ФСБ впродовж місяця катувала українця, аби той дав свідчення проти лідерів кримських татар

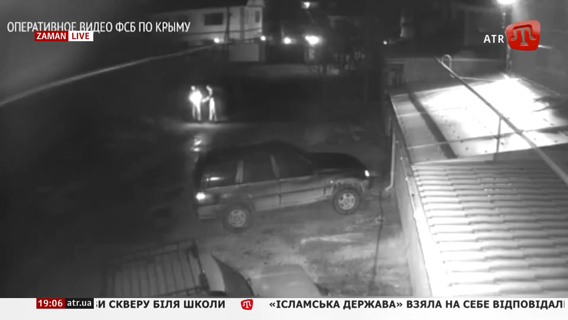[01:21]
А це вже начебто реалізація задуму, де двоє чоловіків кидають пляшки з коктейлем Молотова в бік будинку мовтія.